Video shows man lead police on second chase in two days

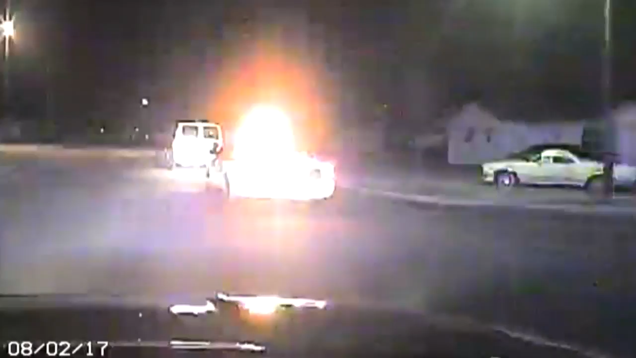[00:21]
This time, he would lead them on a slow speed chase. Ten miles an hour now. Siren's gone. But the driver would eventually find the gas pedal speeding up and weaving before hauling it down the road. A minute later, police would disengage, calling off the chase that reached 55 miles per hour in a residential area. Police would identify that driver as Jimmy Maez. The next day, they saw the 31-year-old walking down the street.